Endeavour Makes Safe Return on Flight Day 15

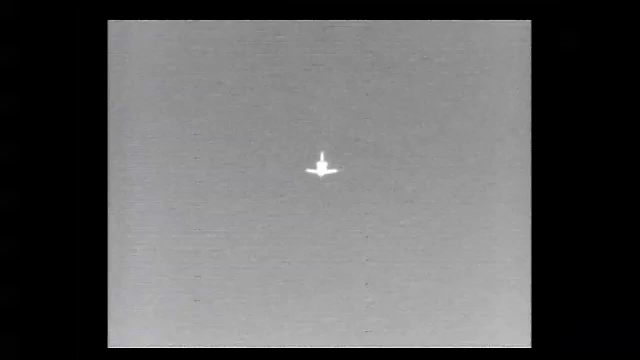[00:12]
Endeavour at 5,000 feet. Endeavour's descent rate is 20 times higher and 7 times steeper than a commercial airliner on this final approach. 30 seconds to touchdown.